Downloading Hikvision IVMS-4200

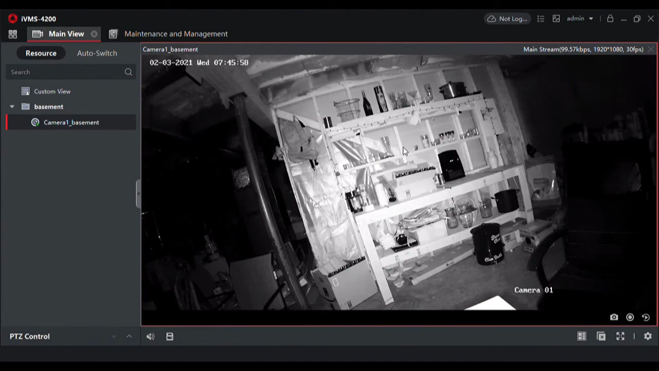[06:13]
you can also customize in ivms the name of the camera there's these three dots right here and you can hit modify camera name and label as you like and from here you can go back to the control panel and we could add another